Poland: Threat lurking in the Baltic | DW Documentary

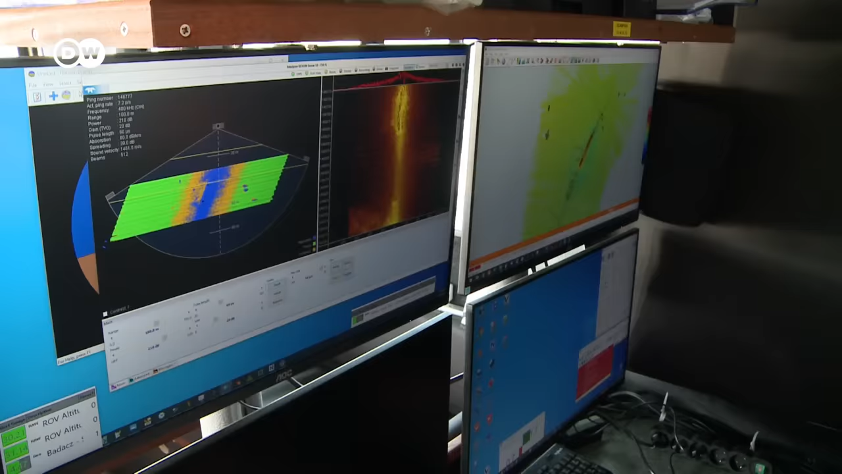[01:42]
We're now sailing over the hull of the submarine.
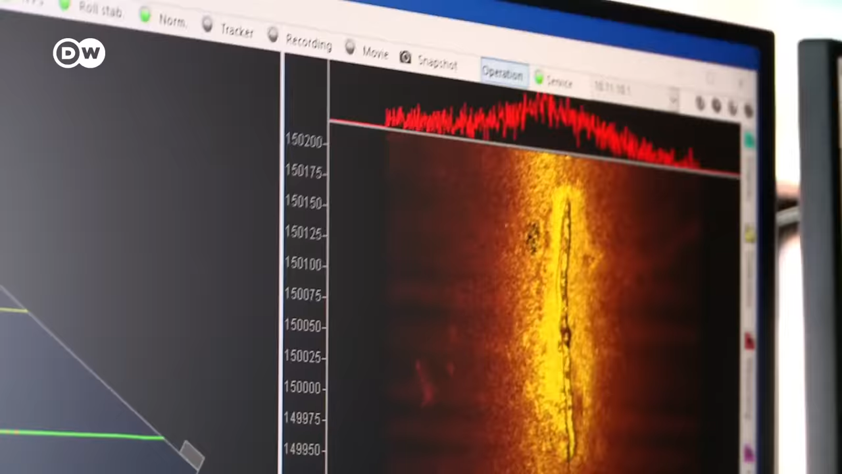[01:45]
It's also visible on the sonar, but because the waves are so strong, the image isn't perfect.
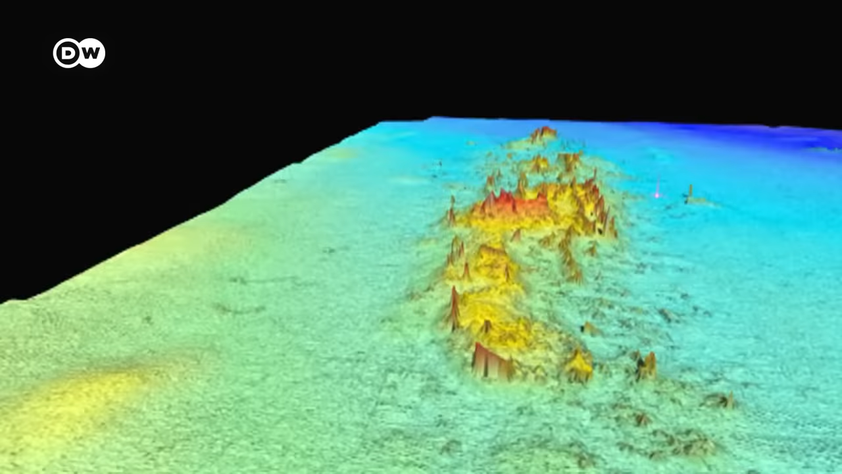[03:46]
The sonar image shows the wreck of the Stuttgart, an expanse of debris on the seabed.
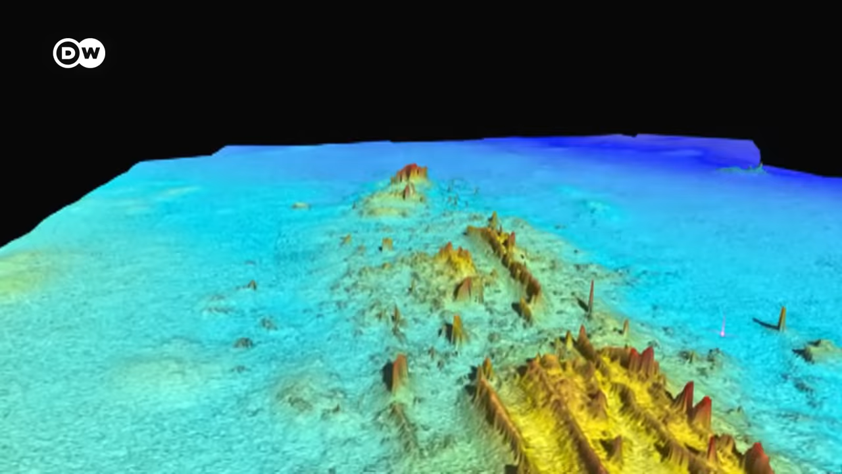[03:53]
But what Hodge found around the ruined ship is even more worrying.
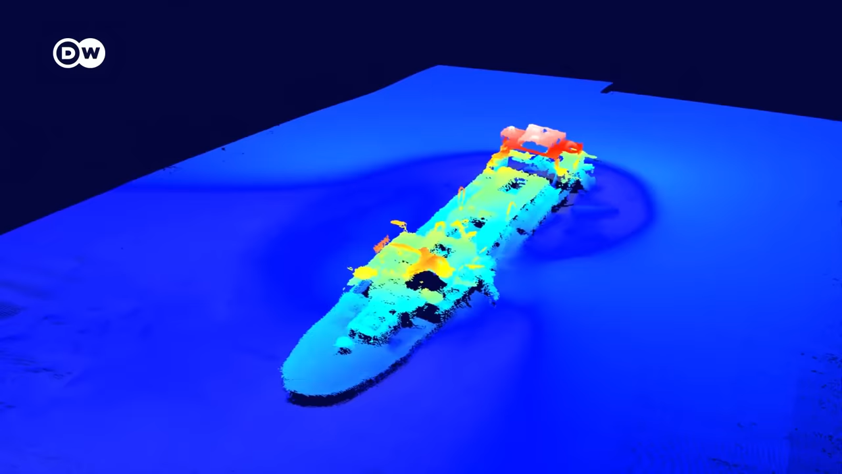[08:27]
The Franken is a large wreck lying at a depth of 70 meters.